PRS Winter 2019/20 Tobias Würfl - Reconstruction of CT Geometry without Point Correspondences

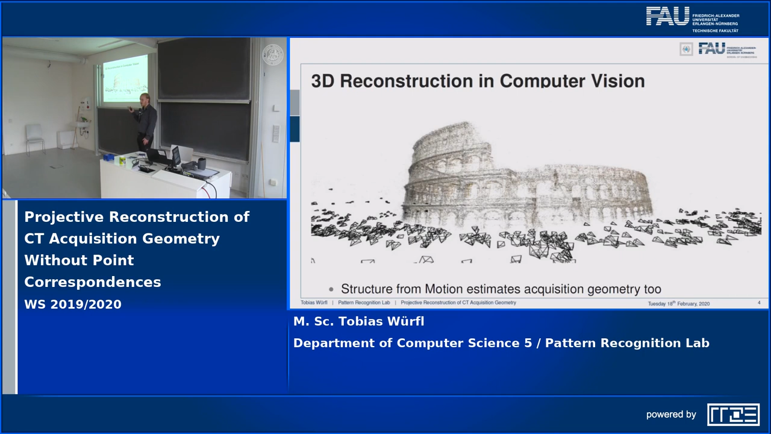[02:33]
Now, they can do this because their algorithms, they're often termed like structure for motion, they estimate the 3D reconstruction and the acquisition geometry at the same time. The working horse for this to actually work is, they establish point correspondences. So, I sampled two random images from the Colosseum, and what you can see here is that, for some points in those images, you can actually find corresponding points in other images.